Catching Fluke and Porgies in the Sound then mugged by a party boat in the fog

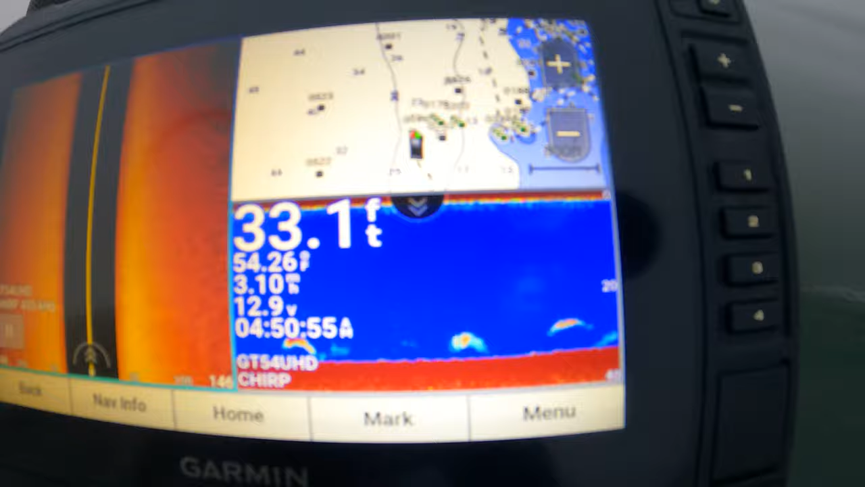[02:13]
On screen: depth 33.1 ft
Well, looks like there's definitely a couple fish around. Should have favorable drift conditions too. So I really think if there's fluke around, we have a decent shot at them actually.
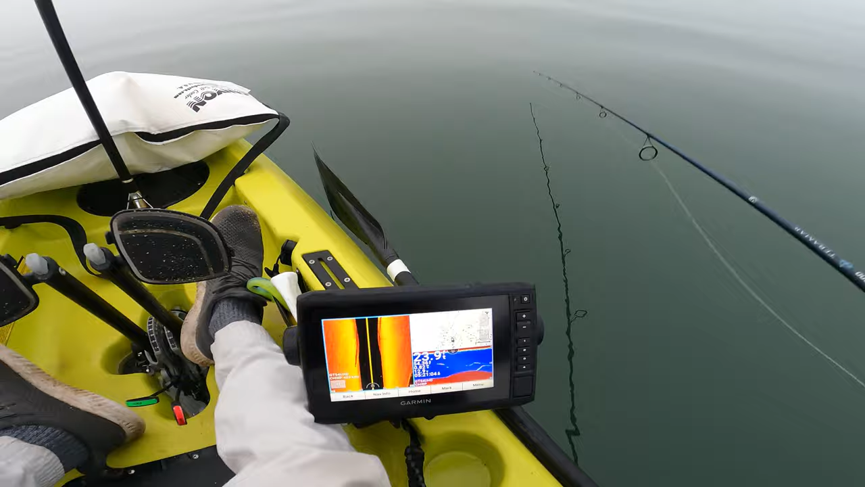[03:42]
My guess is these are porgies. Porgy. Yeah, it's a good size porgy.